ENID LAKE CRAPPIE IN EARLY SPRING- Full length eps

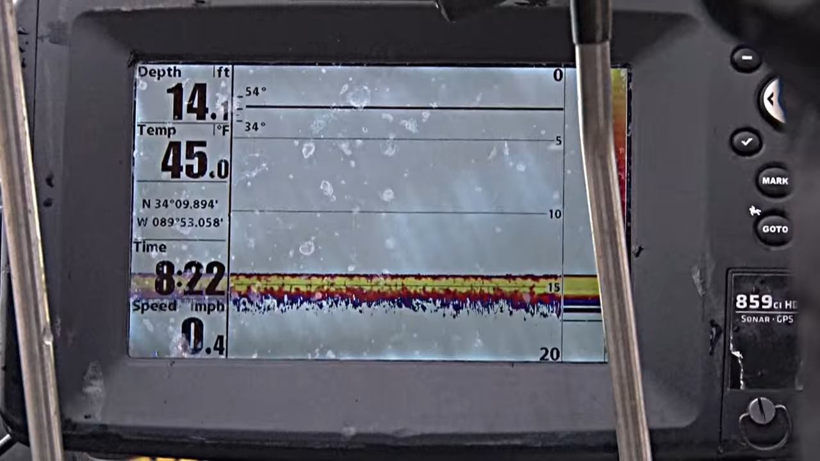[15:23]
On screen: water 45.0°F
They're just, you know, they're not that hungry, you know, just waiting on the water to warm up some. So, you know, what's the most important thing, John, in spider rigging like this? What thing is your speed, depth and stuff?
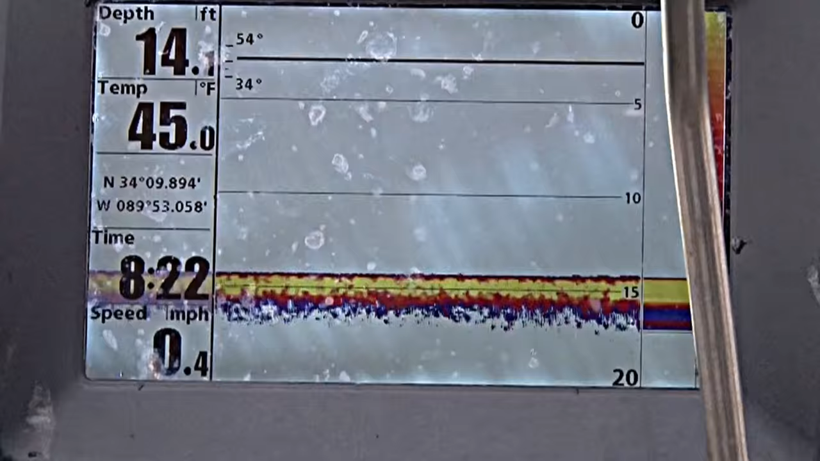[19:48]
On screen: water 45.0°F, speed 0.4 mph
I noticed my depth finder, I noticed the water temp dropped 2 degrees.
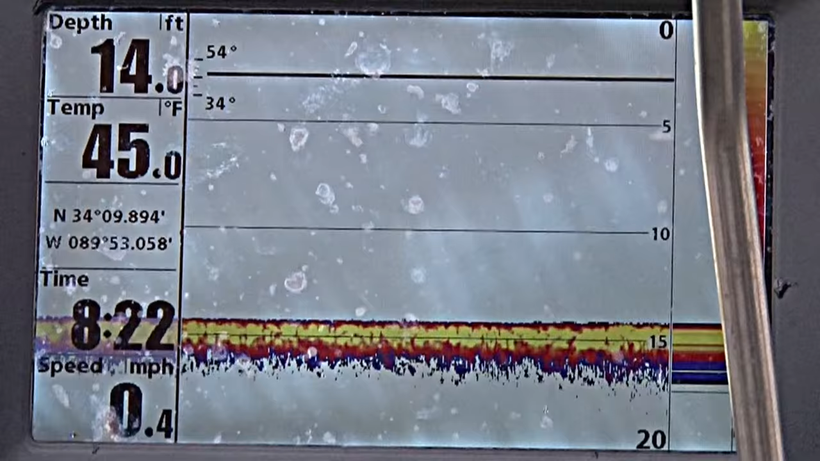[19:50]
On screen: depth 14.0 ft, water 45.0°F, speed 0.4 mph
The bite just dies out. Which one's it gonna be? Yeah. Look at this one too.